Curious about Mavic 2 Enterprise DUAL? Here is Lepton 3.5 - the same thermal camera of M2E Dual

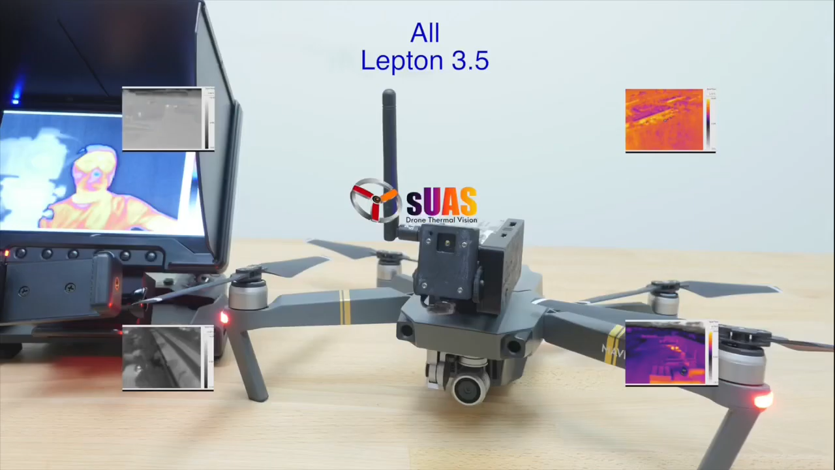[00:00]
Okay, here we have extra footage from a viewer left hand mounted on a DJI Mavic 1 in four different scenes. You can see cars, buildings, objects, trees, people, skies.
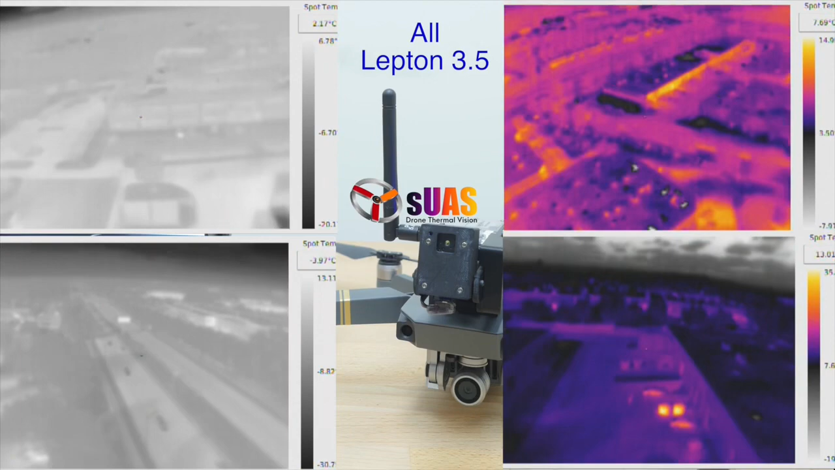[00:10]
You can see a tiny little person walking on the bottom right corner. And you can see it picks up quite a bit of details in every scenes.
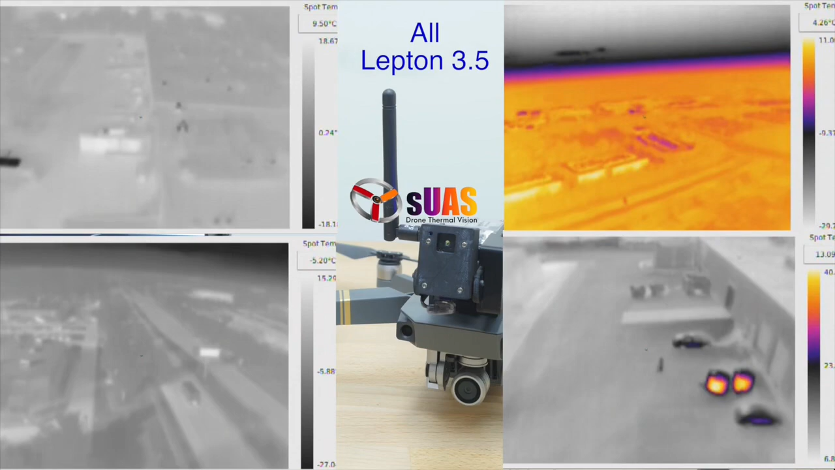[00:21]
But sometimes the contrast might be an issue like the ones on the left side.
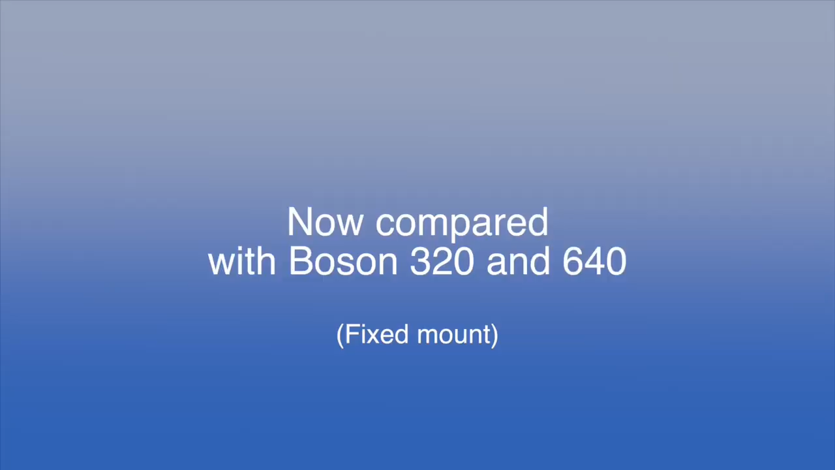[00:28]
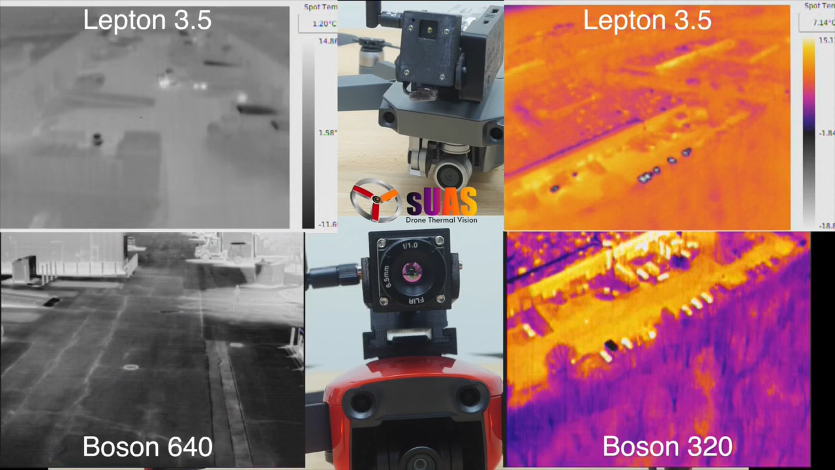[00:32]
And now we provide comparison with VUIR boson 220 and 640 in similar situations in scenes. You can see, of course, the boson offers much more details and contrast. But sometimes you can see it a little bit comparable between a VUIR lepton and boson, for example, two on the right side.
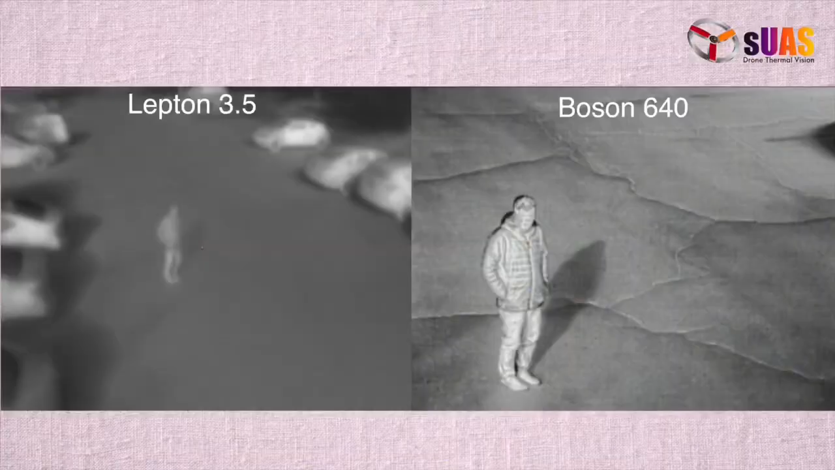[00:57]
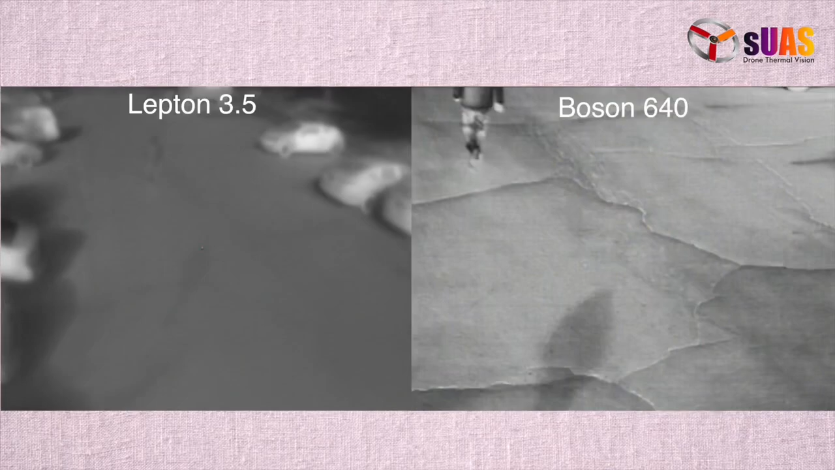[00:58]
Here is direct compression between a VUIR boson 640 and VUIR lepton. Both were mounted on the same DJI Mavic 1.
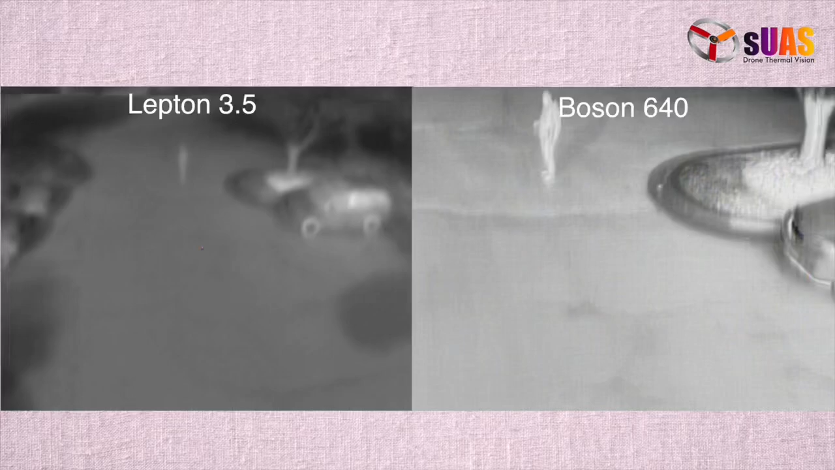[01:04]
You can see the contrast of the contrast and the details as well.
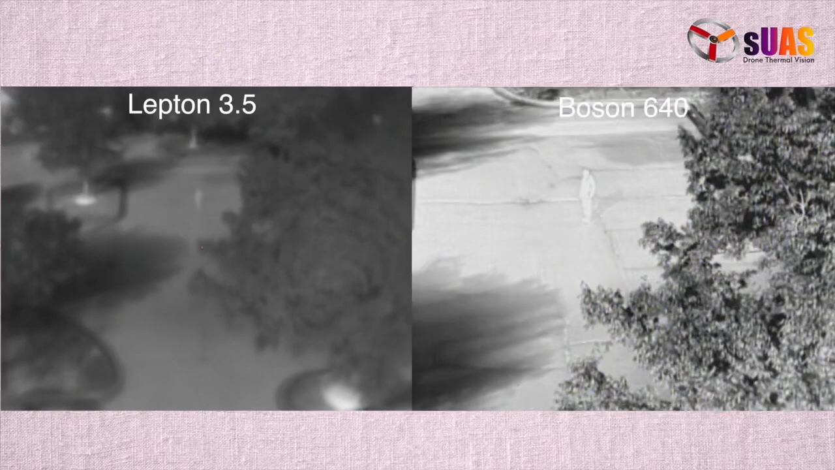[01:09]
So you can see for the style which one you would prefer. So you can see for the style which one you would prefer.